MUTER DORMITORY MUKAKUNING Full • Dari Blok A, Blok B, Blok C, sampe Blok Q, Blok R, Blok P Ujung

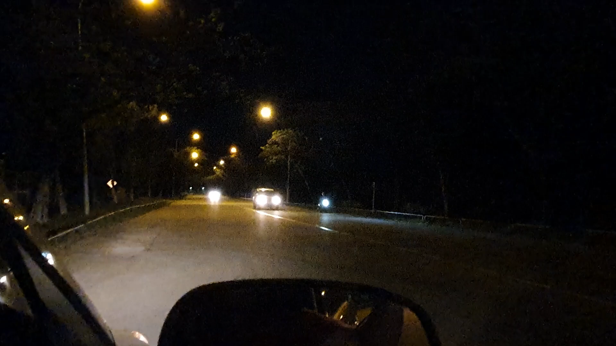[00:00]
Nah, teman-teman selamat malam. Ini saya sekarang berada di Muka Kuning, tepatnya di jalan depan masjid, antara masjid sampai dengan Blok A. Nih, saya tak melaku pelan-pelan atau jalan pelan-pelan alon-alon ya. Ini saya di sini, saya pakai suaranya suara
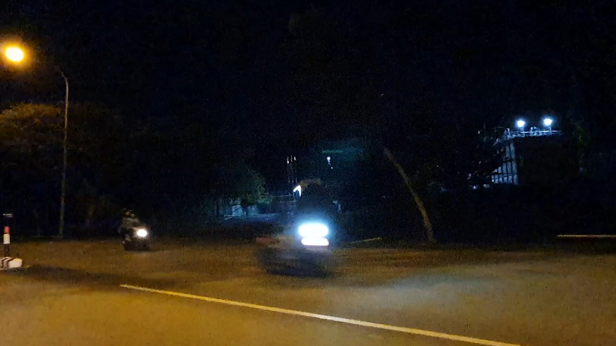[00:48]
Ini adalah Blok W atau Water Plan.
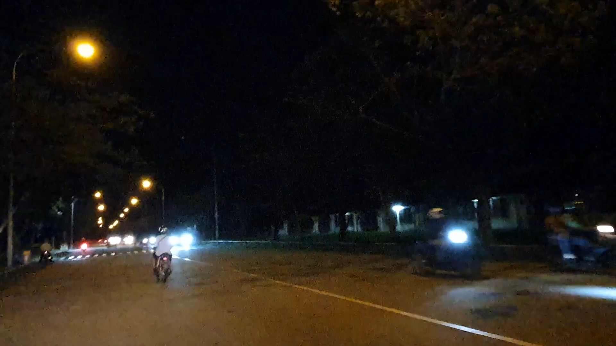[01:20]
Enggak ya, kalau nyampe sana. Moga-moga nyampe. Ini Blok B sebelah ini. B1. Terus sebelahnya yang kosong itu C1 yang dulu kebakar weh. Untuk yang kiri jalan udah jadi padang rumput raketo ya. Yang kiri ini, nah, Blok C itu yang kita lamu-lamu itu C2.
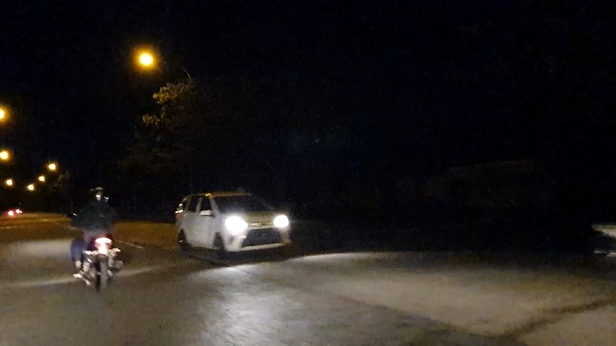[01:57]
Terus ini Blok D. Omai bunder TIC. Blok D Romas Edi. Ini Swarno TIC. Risis ya. TTTIC risis. Sorry ya, videonya bau-bau lah anggota tangan. Nah. Nih, sekarang yang baru yang dulu bekasnya Blok K sama Blok K sama Blok L.
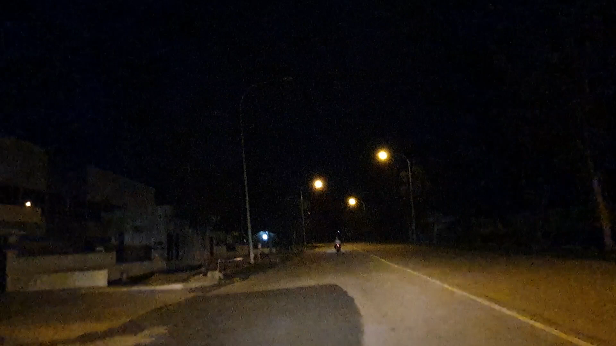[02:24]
Ini udah dibangun gedung baru untuk PT besok, PT Flextronic kalau nggak salah. Terus depannya ini Blok E, tuh. Blok E masuk Blok F sebelah jalan samping.
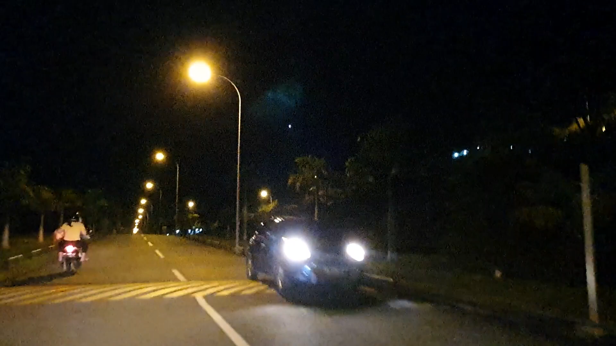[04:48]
Tuh masjid yang di atas, masjid Blok N Nurul Iman.
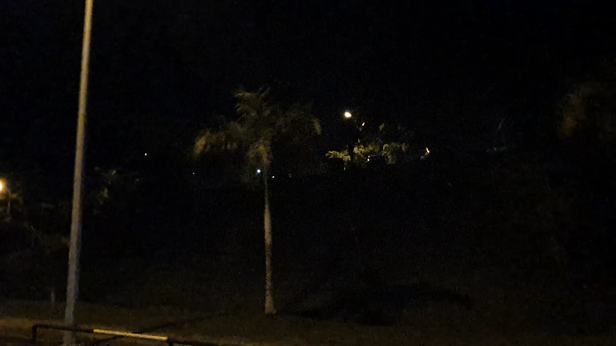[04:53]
Kalau yang depan tadi kan masjid Nurul Islam kan, kalau yang ini masjid Nurul Iman. sekarang Batam di tanggal 22 Oktober tahun 2021.